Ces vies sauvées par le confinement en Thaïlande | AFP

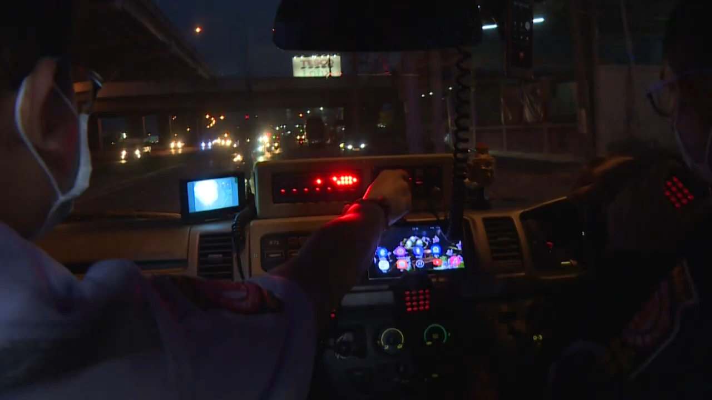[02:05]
L'ambulance remonte la route à contre-sens. C'est l'heure de pointe.